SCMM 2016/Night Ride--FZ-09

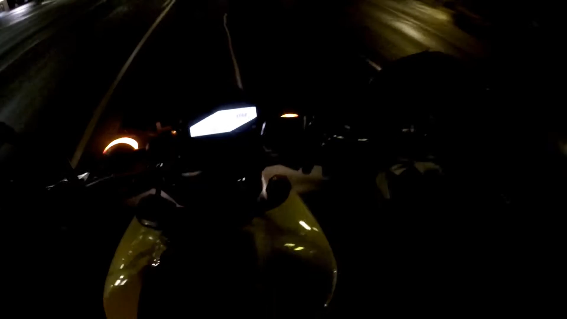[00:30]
It is 10-11 o'clock at night We're out riding We're sprinkling a little bit
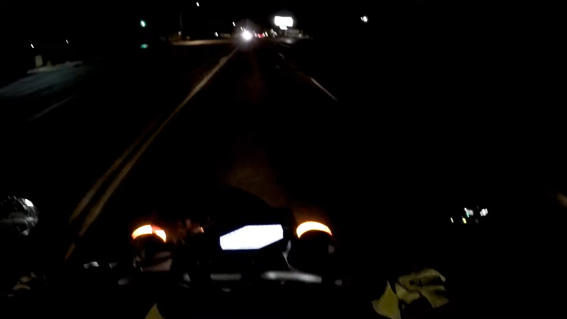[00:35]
82 degrees out Feels nice I love this bike I got my girlfriend on the back and we hit second or third gear there and the front wheel lifted up